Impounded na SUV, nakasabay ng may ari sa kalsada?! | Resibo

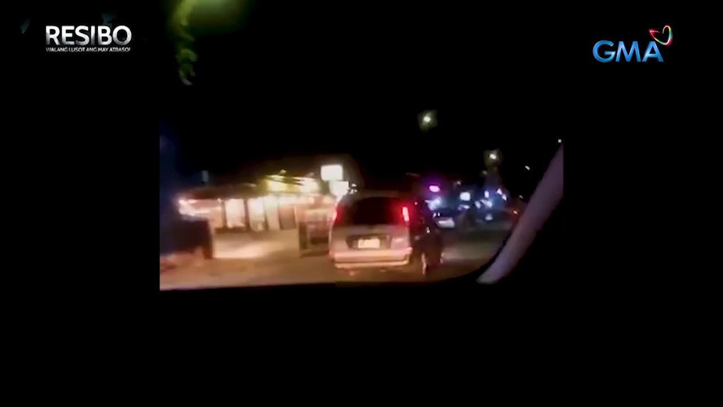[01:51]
nang makasabay sa Quezon City ang isang SUV na kamukhang-kamukha araw nang naka-impound niyang sasakyan.